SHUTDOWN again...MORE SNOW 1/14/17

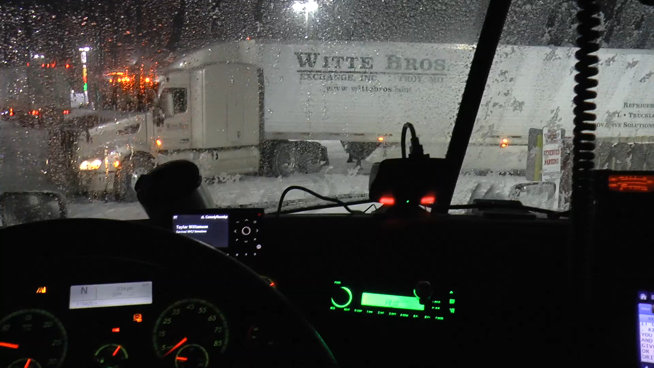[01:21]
so I generally would always run with my defrosters on and to keep the snow melted ice melted and all that kind of good stuff and I was told actually don't run with the defrosters on it's better if you run with your windshield as cold as possible because it keeps the ice from melting and reforming so I haven't had my defrosters on and you can see the buildup on my windshield wipers is very